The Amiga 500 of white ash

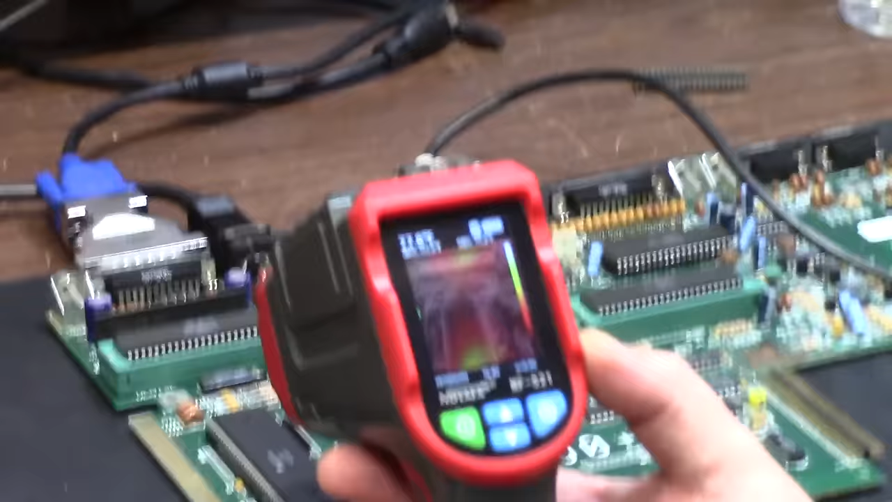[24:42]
CPU's starting to heat up. That's good. How about that RAM?
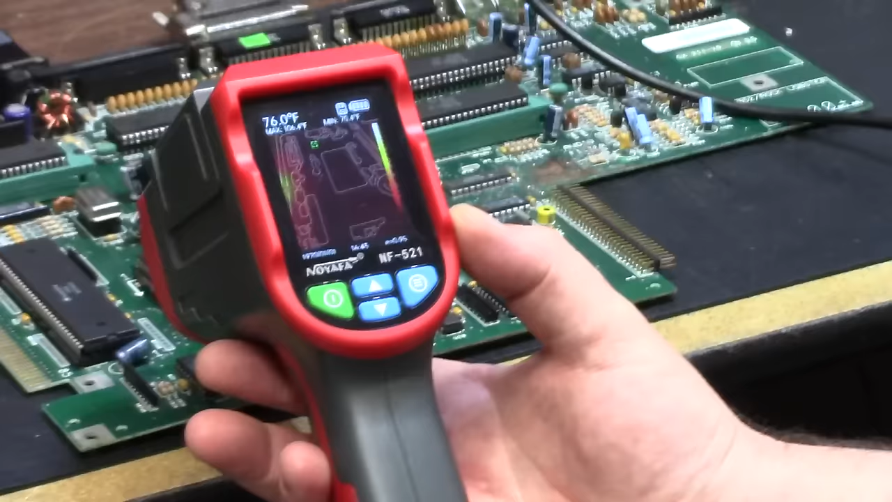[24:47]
How's that RAM looking?
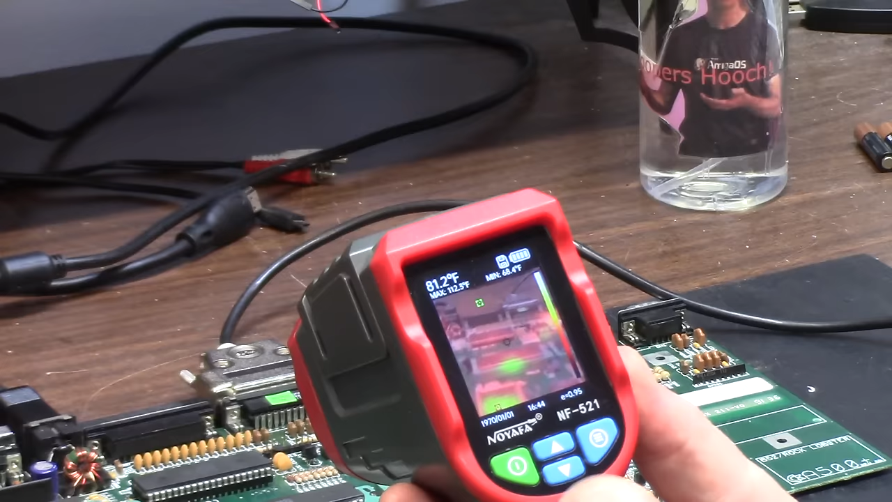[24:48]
On screen: spot 81.2°F
This is live view, you know, live view of the board.
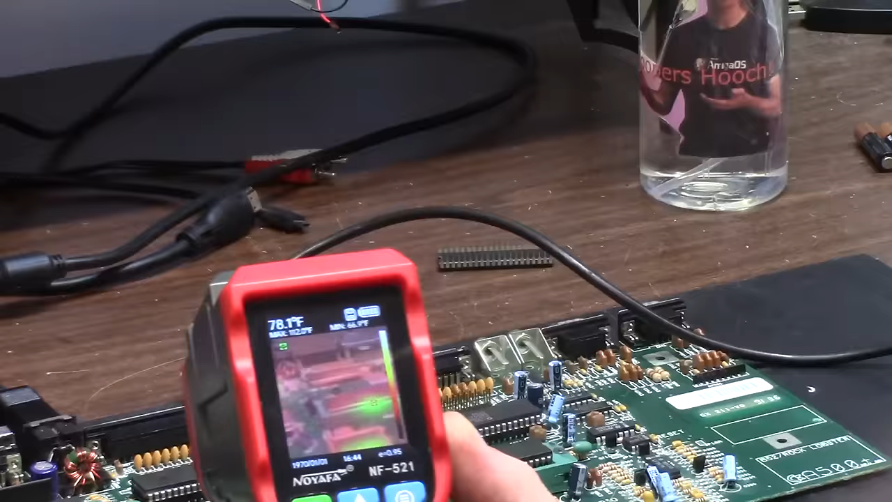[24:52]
On screen: spot 78.1°F
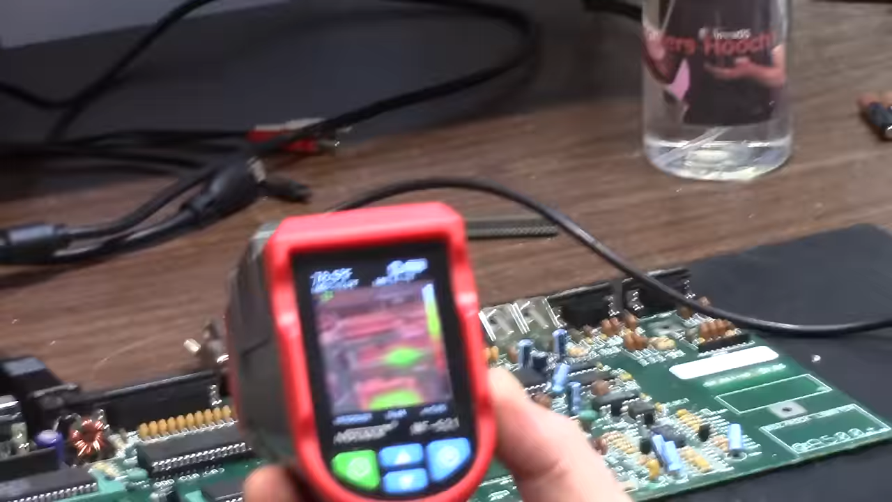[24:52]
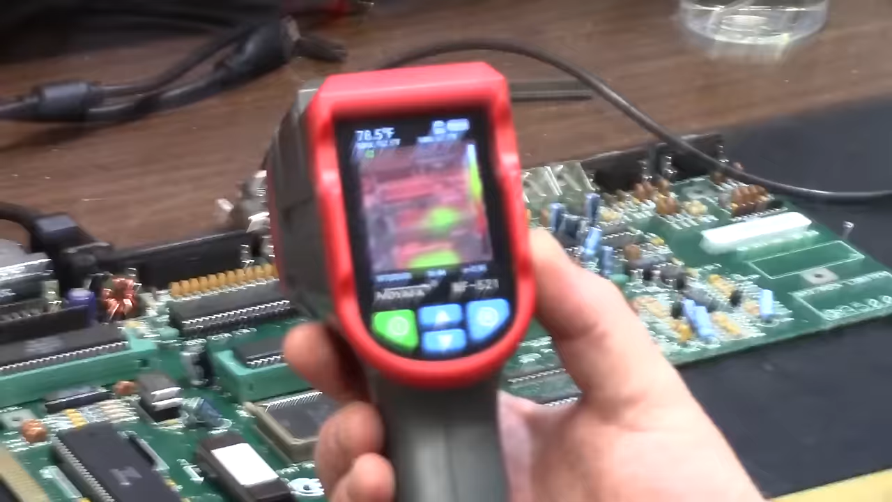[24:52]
On screen: spot 78.5°F
So that's the Chineseium FLIR. It kind of tells you, you get it camera-wise.
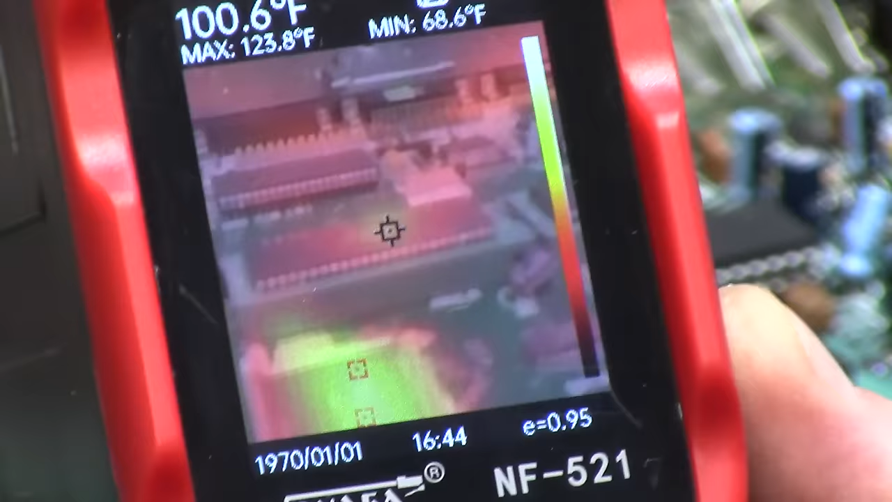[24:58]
On screen: spot 100.6°F, max 123.8°F, min 68.6°F
I like the other one better because I don't get distracted by stuff.